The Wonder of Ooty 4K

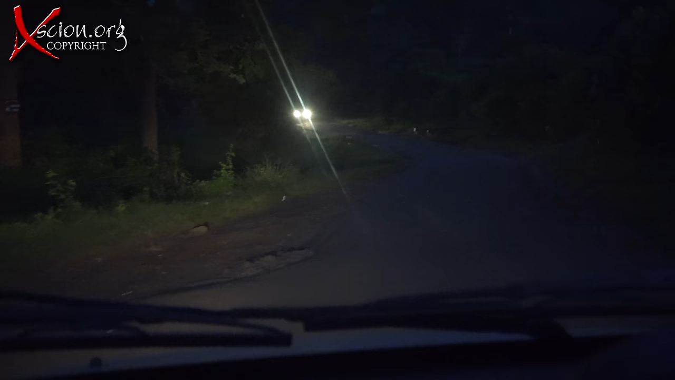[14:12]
as it got dark Salman our friend tried one last time to spot a tiger or Indian leopard dusk is a great time to see them and he knew the places where it was most likely